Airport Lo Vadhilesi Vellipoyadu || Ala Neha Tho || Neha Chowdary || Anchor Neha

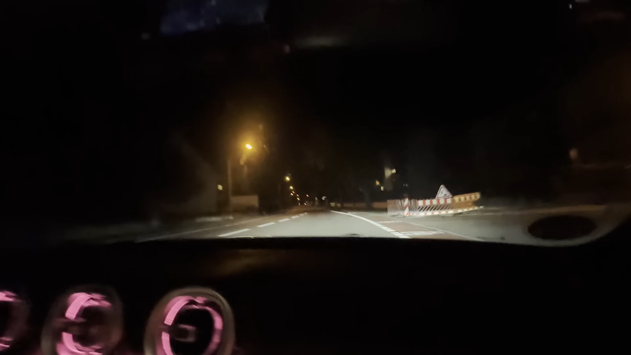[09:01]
బాబా బాబా, రోడ్లు అసలు ఎంత నిర్మానుషంగా ఉన్నాయి. ఎంతసేపట్లో వెళ్తూ వస్తుంది?